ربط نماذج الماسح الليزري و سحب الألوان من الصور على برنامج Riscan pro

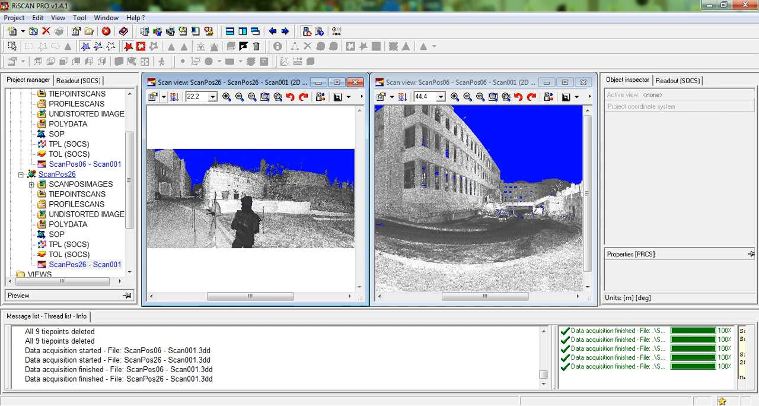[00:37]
نفتح الاسكان الاسكان نبحث عن المنطقة المشتركة اول شي بالمساح نلاحظ هذا
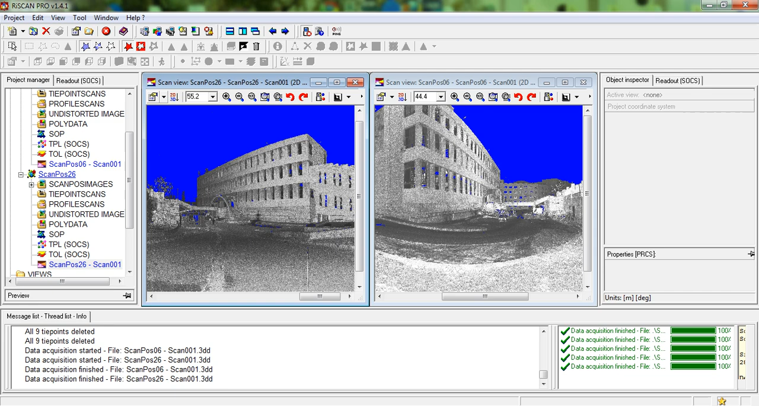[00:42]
المبنى هنا جزء الهني هو نفسه هذا جزء الهون هو نفسه هذا جزء الهون هو نفسه هذا كبه ابدأ عملية الزرع طابق الاول
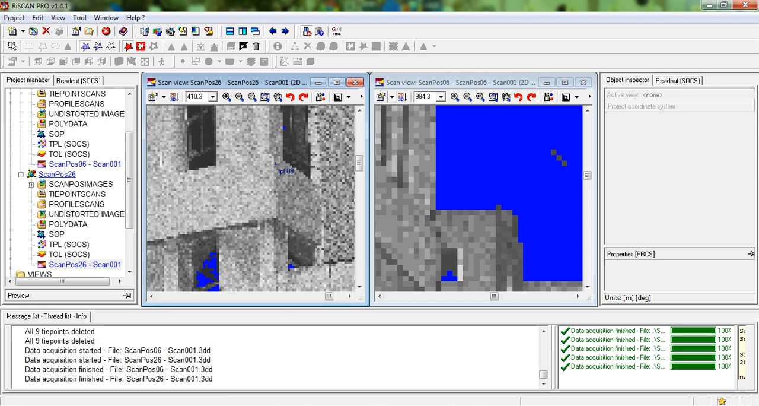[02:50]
بعد ما خلص زرع النقاط بعمل على الأول إن هو مبدأ
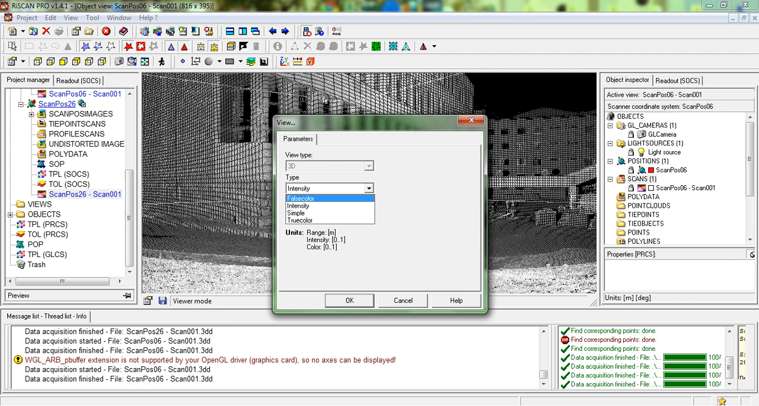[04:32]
اشحب النموذج الثاني فهو كمان اعمل له الالوانه العادية ما ياخده ثرو كالور ملاشي
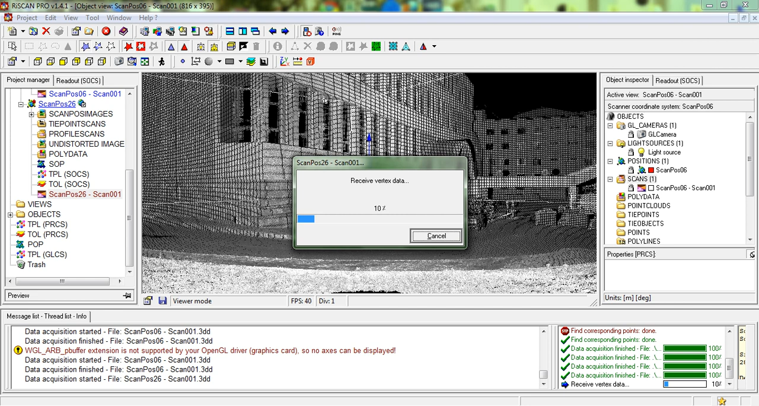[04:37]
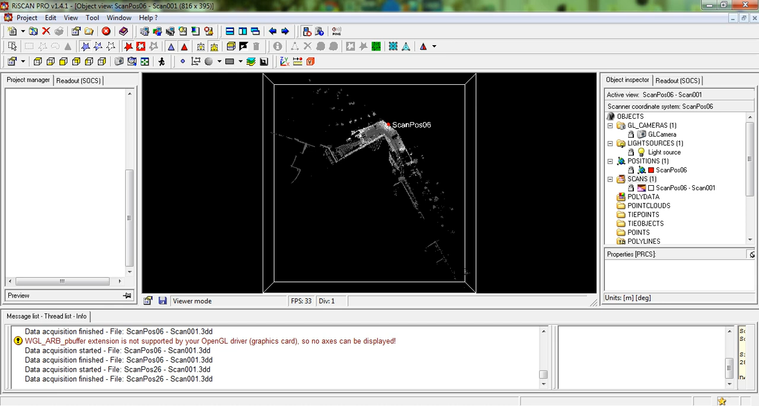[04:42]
بعطي لون للنموذجين الاسكانز هون مثلا هاي بعملها لون اغضر وهي الابياض مثلا بعطيها غير لون
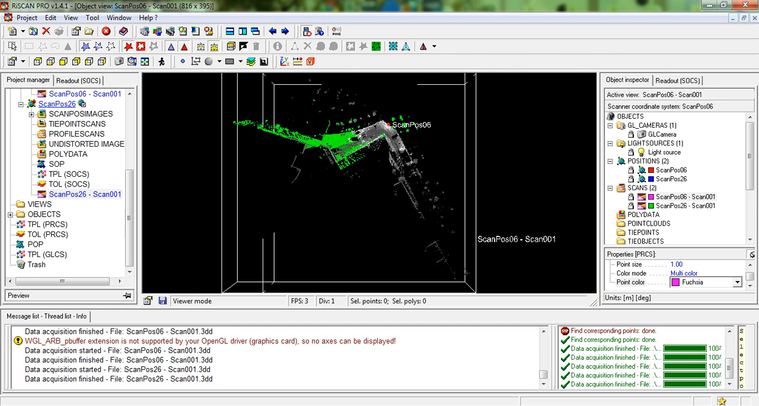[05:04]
وضغط عليها لاحظ موئي الليب معي وضغطة امتازي